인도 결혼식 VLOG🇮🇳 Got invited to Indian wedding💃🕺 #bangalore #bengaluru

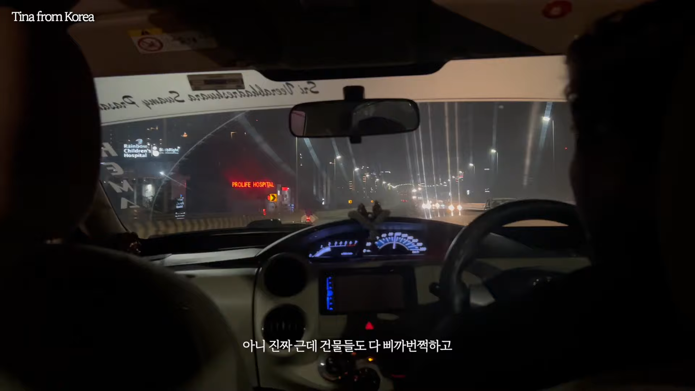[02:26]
약간 게임 도시 같아. 건물들이 큰데. 좀 귀여워. 운전하는 걸 지켜본 결과 인도는 깜빡이가 없는 거야.
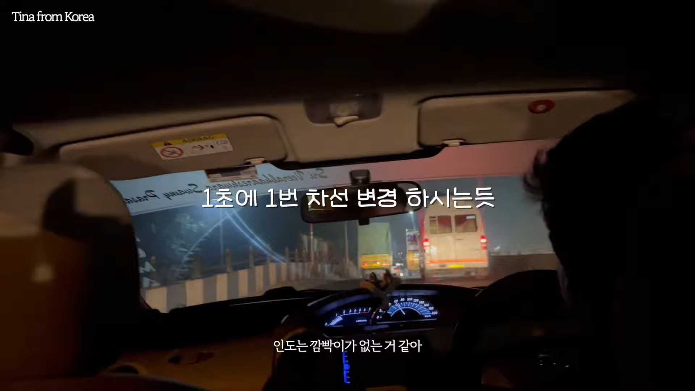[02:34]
뭐 상향등을 디폴트로 거의 켜고 있고 호텔 가에 오니까 확실히 느낌이 좀 다르다.